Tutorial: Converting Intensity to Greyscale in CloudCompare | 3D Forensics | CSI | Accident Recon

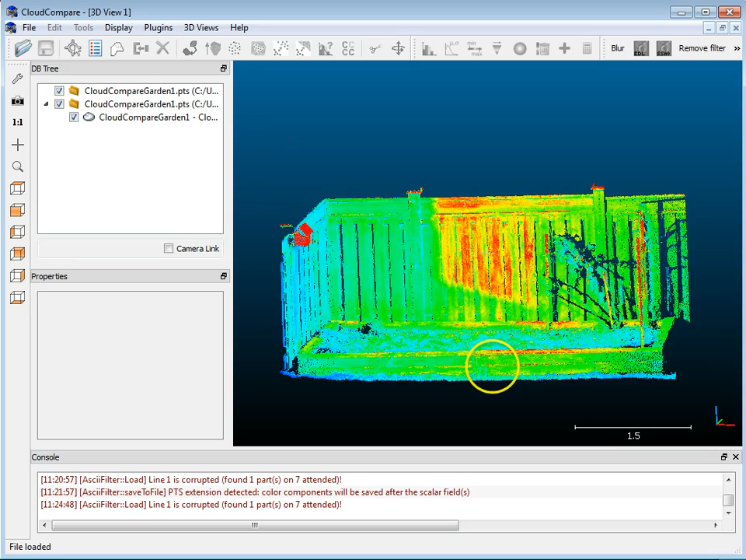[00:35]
there's a color ramp applied to this for the intensity values.
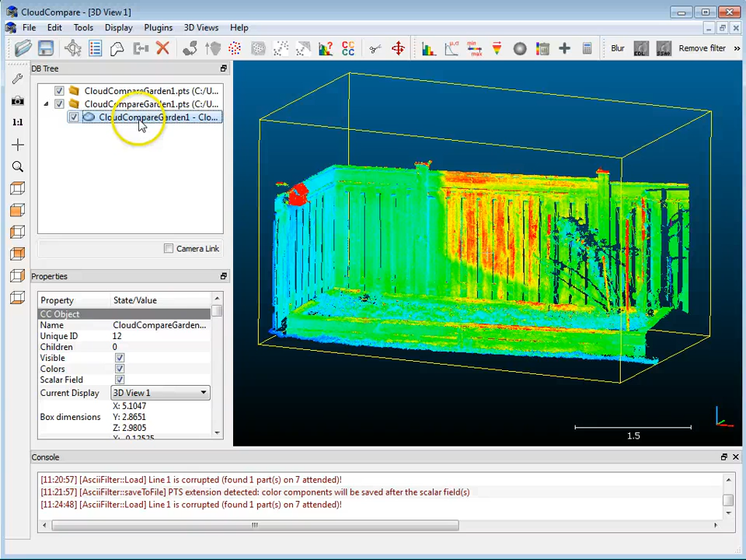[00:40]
So what I'm going to do is I'm going to select this here and go down and I'm going to choose under the color ramp, I want to choose gray values and this will give me an idea of what this is going to look like here, like so.
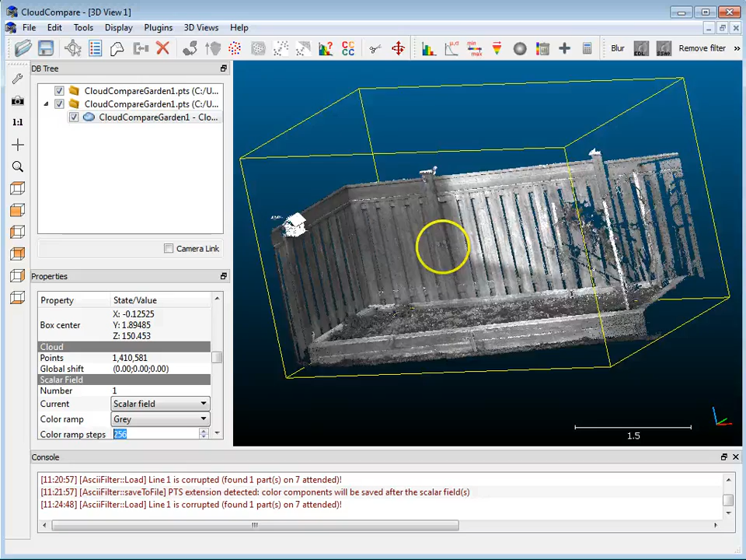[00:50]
So that's really what I want to get out into another package but the thing is if I save the point cloud now, I haven't really converted the intensity so I'm just, this is just a visualization.
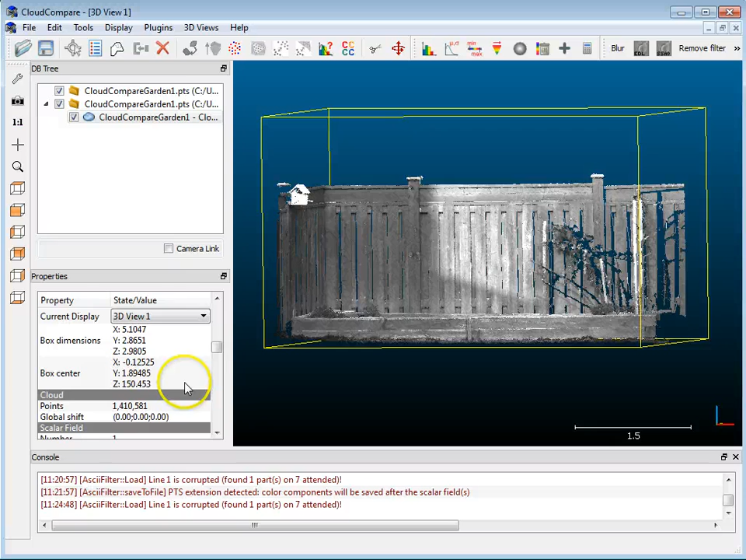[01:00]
So in order to do that, I just go up to Edit, Scalar Fields and Convert to RGB.
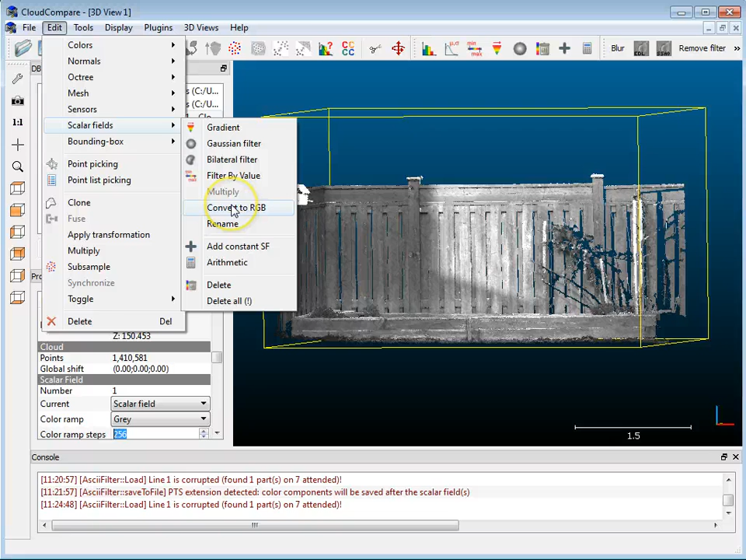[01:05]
So it asks me if I want to mix with the existing colors,
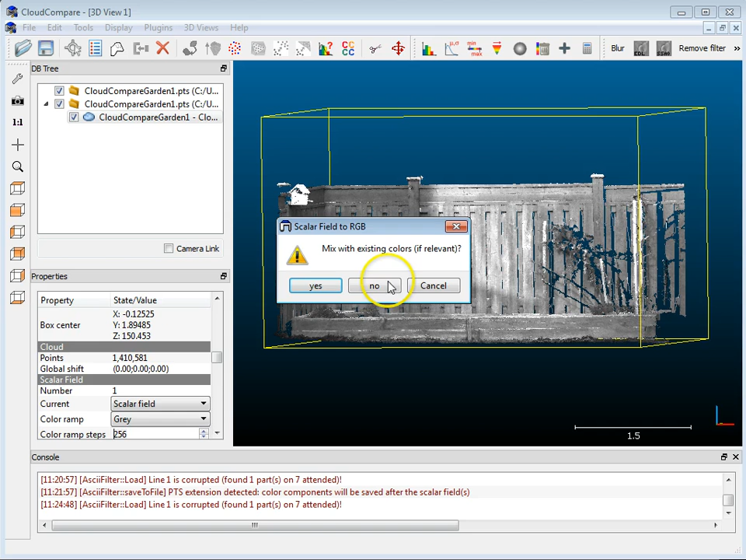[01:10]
I don't want to, I just want to use the gray values so I'm going to hit No and it assigns the intensity to RGB values. Now, in order for me to save this, again with the cloud selected, I'm going to go File, Save and I'm going to call this DemoTest.PTS and hit Save
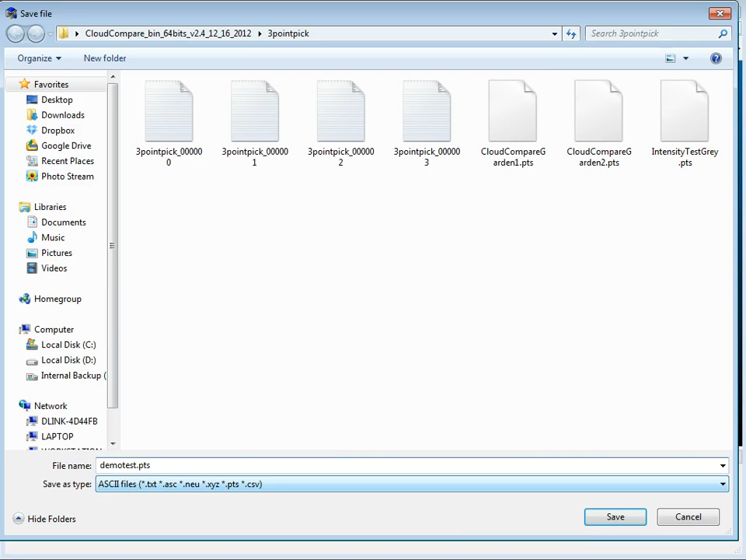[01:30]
and what it'll do is it'll write out those points as gray values.
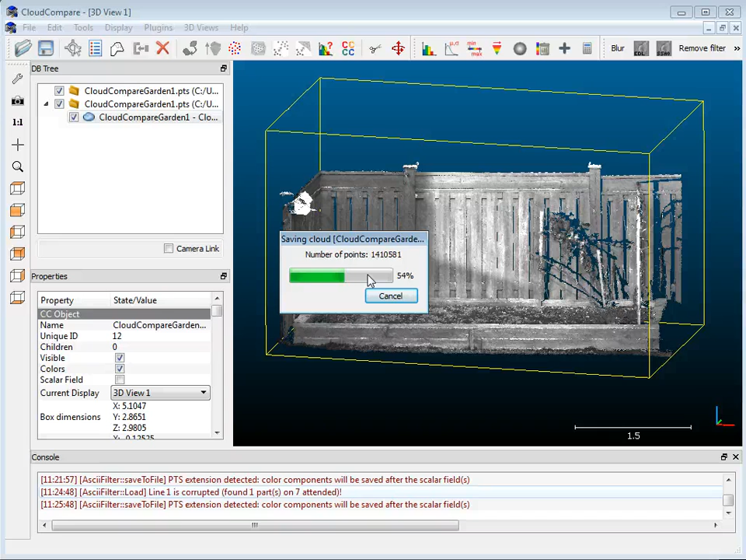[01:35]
And in order to check that, once this is done,
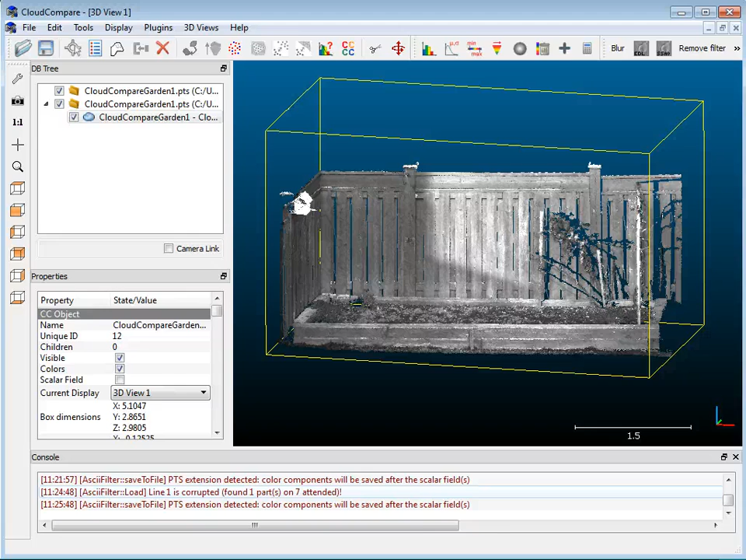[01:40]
I'm going to switch over to 3D Studio Max and I'm going to be using CloudStomax to import a file.